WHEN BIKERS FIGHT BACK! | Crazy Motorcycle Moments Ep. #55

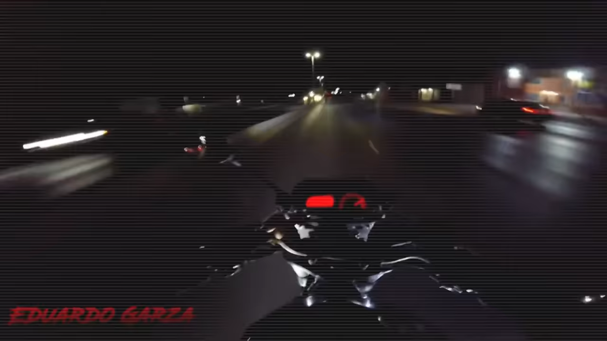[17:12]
What is this biker thinking, driving this late at night with no lights at all?